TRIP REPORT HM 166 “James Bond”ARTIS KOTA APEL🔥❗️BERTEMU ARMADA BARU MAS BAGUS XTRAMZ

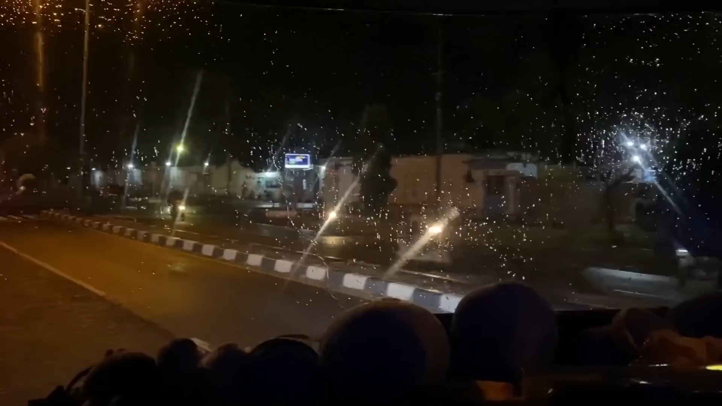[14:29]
Nah ini kita terbalik di sini ya.
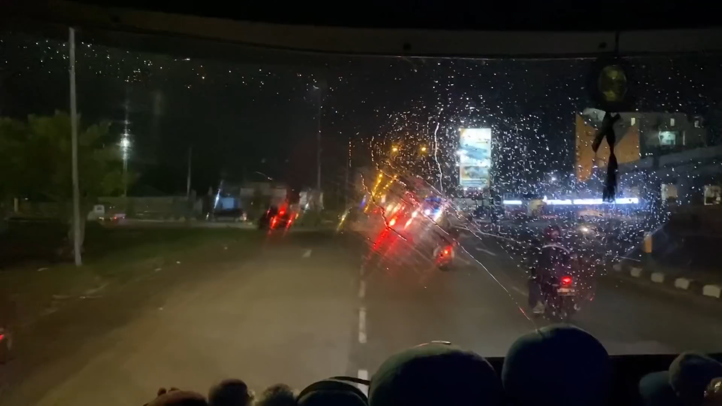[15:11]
Persiapan masuk gerbang tol Colomadu lagi ya.